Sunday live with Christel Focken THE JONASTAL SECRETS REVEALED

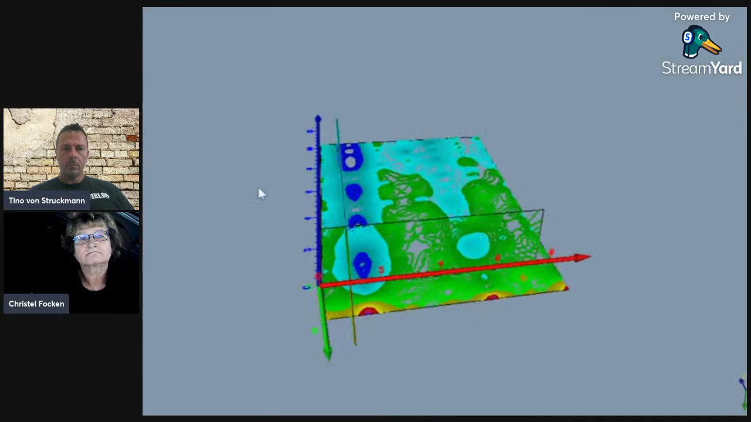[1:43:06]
I will show it you and this this is the first way to search to scan and to search for tunnels
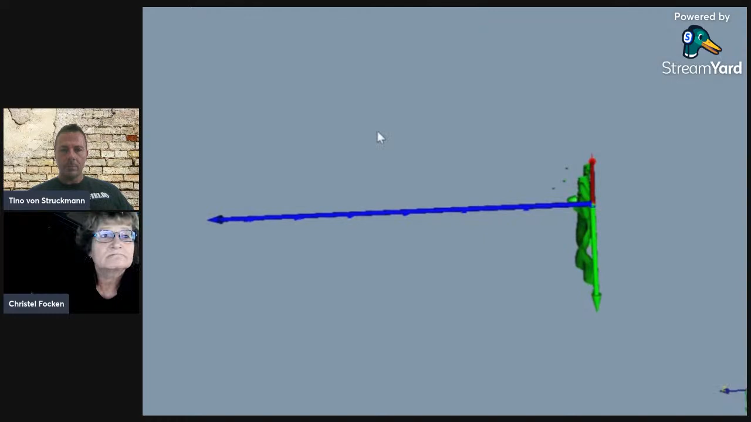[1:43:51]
and you can see in this direction in the hill you see there is the hill
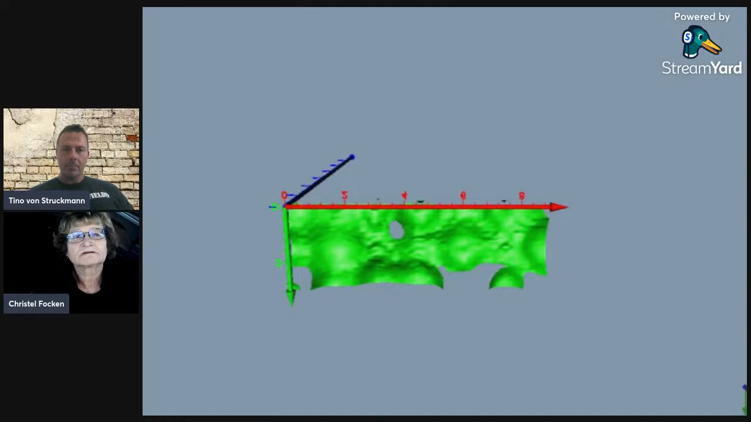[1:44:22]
horizontal it goes horizontal so and now I go deeper and deeper and you see what I mean